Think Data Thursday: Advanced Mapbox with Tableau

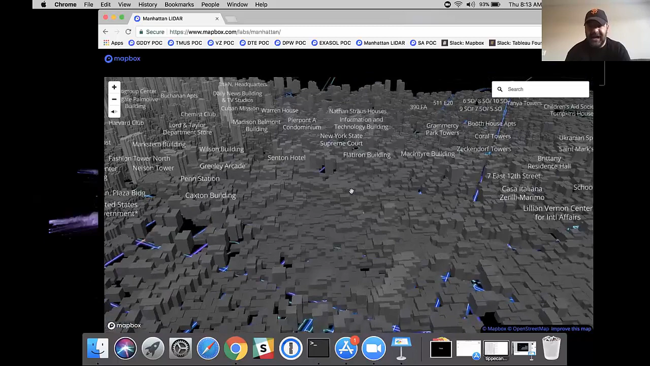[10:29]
that can always be improved as well, just with some processing.
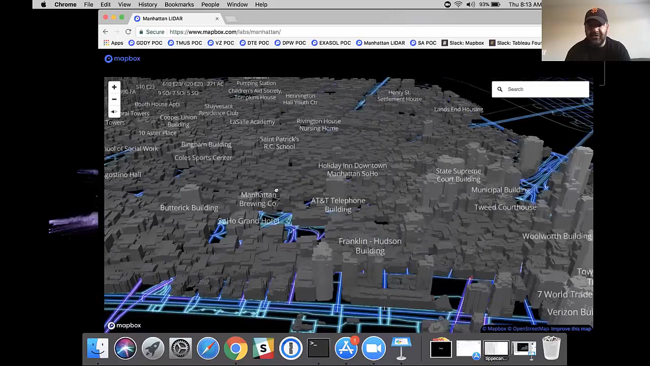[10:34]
But I think you can agree that the level of detail here that we're able to extract from that data is pretty sublime.
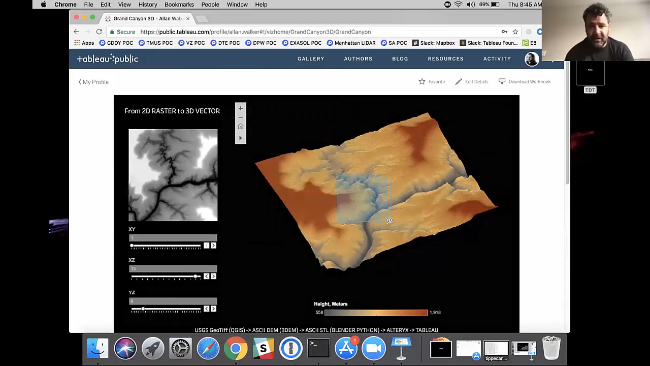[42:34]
And then on the Viz side, what we have, if I maybe zoom in down here. So you'll notice these parameters on the left-hand side.